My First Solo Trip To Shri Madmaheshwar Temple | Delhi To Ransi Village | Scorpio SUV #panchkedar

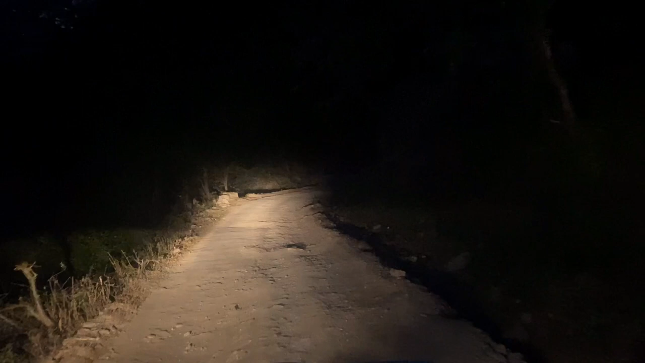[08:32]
बिलकुल खता है रस्ते और बिलकुल इसके वज़े से थोड़ा टाइम जाद लग रहा हमें फर चलो कोई नहीं जलेंगे राम अराम से तो भाई फाइनली अच्छी रोड आ चुकी है यह देखो इस रोड पे पेंटिंग कर दिया वो फूली राशी गाउं तक ऐसे रोड हो तो मजा ही आ जाएगा फिर तो देखते हैं भाई का तक यह रस्ता ऐसी